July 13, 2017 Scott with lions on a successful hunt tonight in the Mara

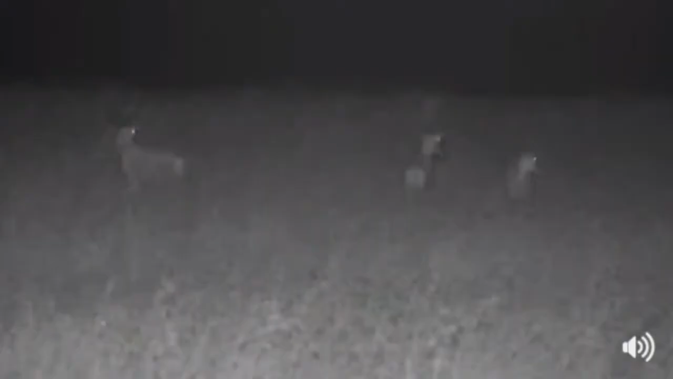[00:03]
It's just past 11 o'clock at night. We're in Kenya in the Maasai Mara, and there is a lioness in this long grass in front of us. She's so difficult to see. She's blending in so well. And she's creeping up on this herd of topi. There's another lioness that moved off to the right of her. So there's two lionesses in total, one of which is, I'm guessing, somewhere to the right of the topi that you can see on the right-hand side of your screen.
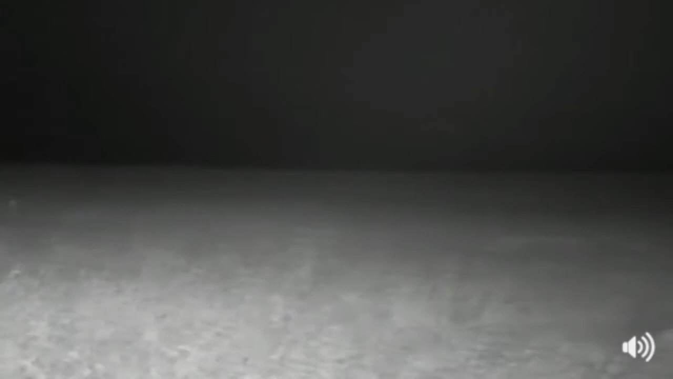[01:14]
Maybe that lioness over there gave them away. You can see the initial lioness.
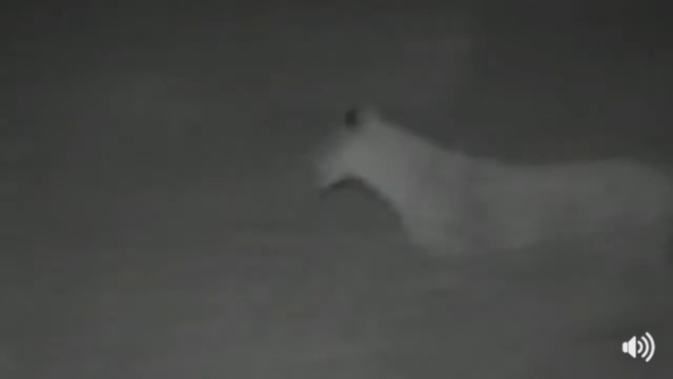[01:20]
She wasn't far from them, but too far to make a charge. Zoom out, please, Djuma. Long gone.
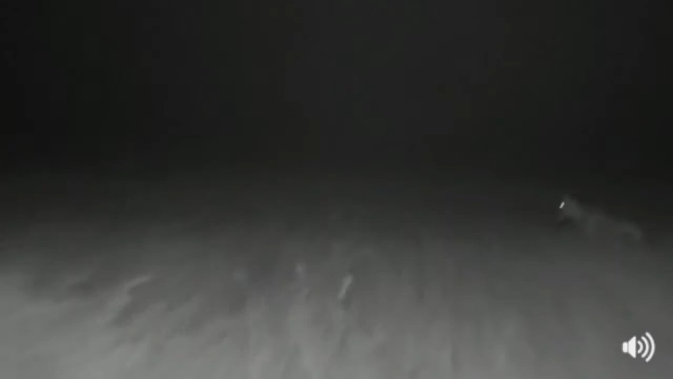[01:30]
And even in these very, very favorable conditions for lions hunting, they had perfect cover. The wind was blowing directly towards them, muffling the sound of their ascent, or their approach rather.
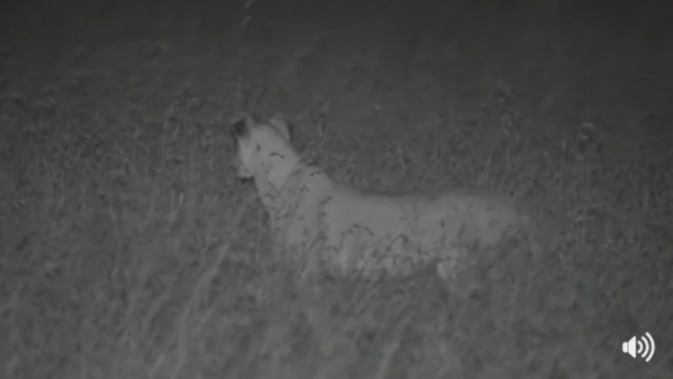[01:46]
And they blew it. Anyway, we can pour ourselves another cup of coffee now.
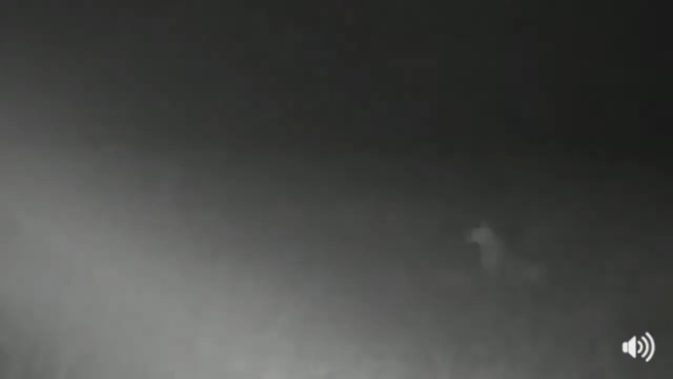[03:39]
I'm just gonna use my flashlight quickly for a quick scan around. There is actually some topi just in front of her. It's deceptive with the infrared. If you aim to the left, please, Djuma, where the topi should be a bit more. Keep scanning to the left. There's definitely something in front of her. So keep scanning ahead to the left of her, please, until you're at the end of your range. There they are.
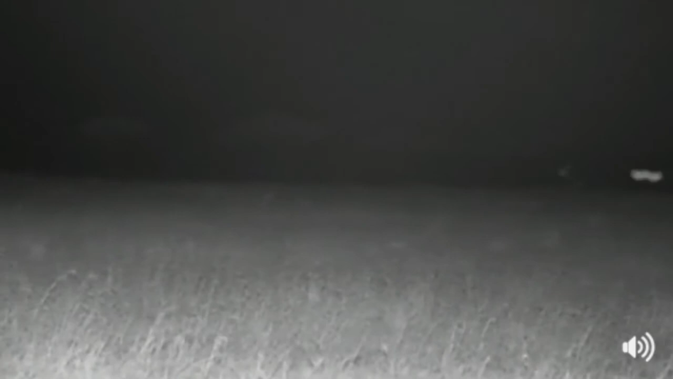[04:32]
But she's still definitely on the hunt. Now, we're going to need to try and keep in the action somehow. I wonder where this other lioness has gone.
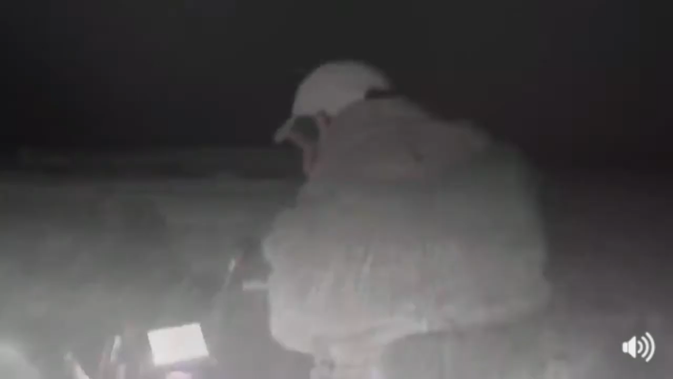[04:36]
Now, what I'm going to do is, I'm just going to try and very slowly
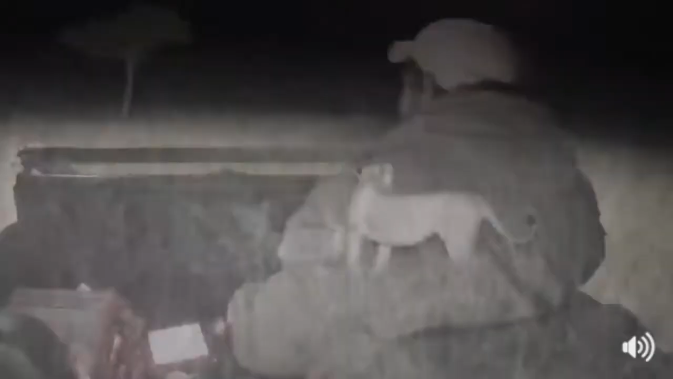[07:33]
Just gonna get into position. Here we go. Now, the topi isn't dead yet. The one lioness, as you can see, is still suffocating it.
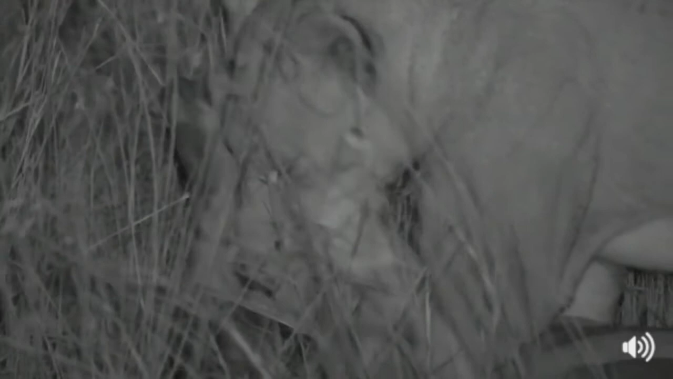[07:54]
And this may take a while.
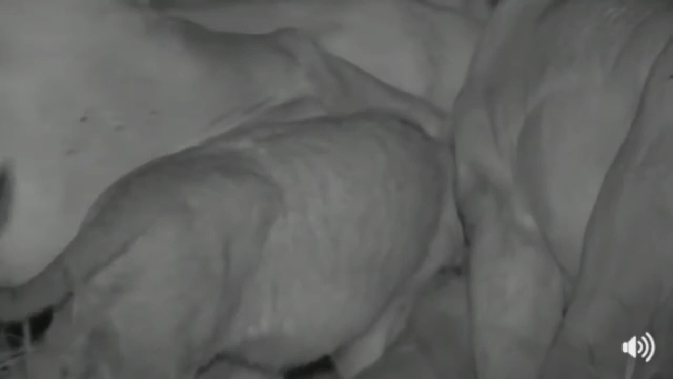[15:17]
it's basically an awesome tool which allows us to pick up any warm objects.
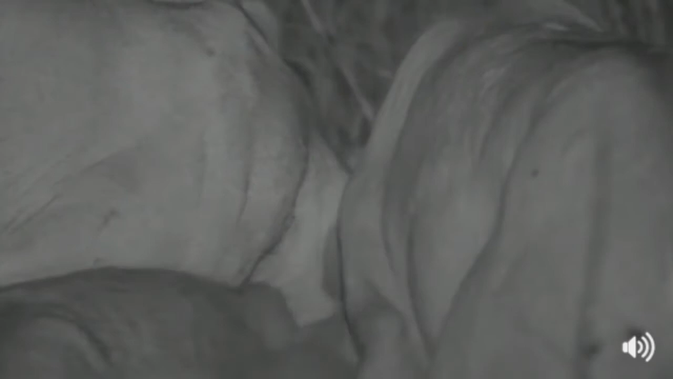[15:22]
So obviously I've just gone past the line, well,
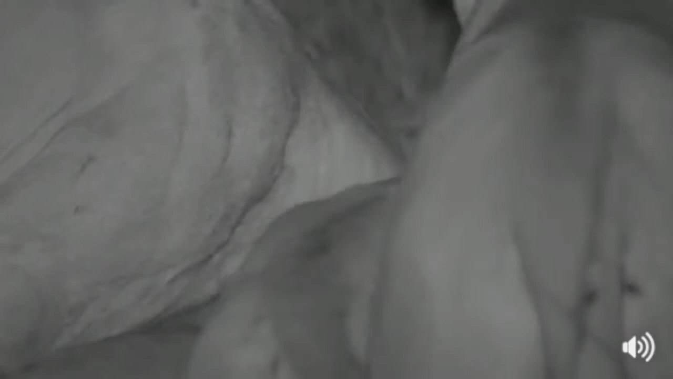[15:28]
I went past the lines now and they were all glowing, but I've just done a 360 degree view and there appears to be nothing approaching.